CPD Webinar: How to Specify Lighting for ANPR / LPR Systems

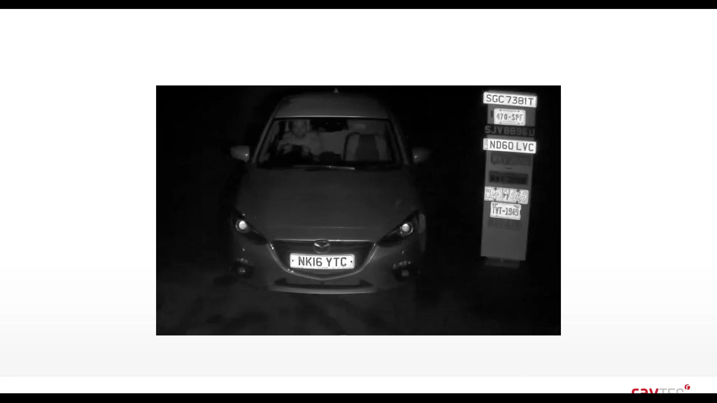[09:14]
So, to compare the plates mounted to the board on the right-hand side, and the one on the vehicle also, you can see that some of those plates are not retro-reflective and not clearly visible. So, this just sort of demonstrates visually the challenges that we touched on in the previous slide.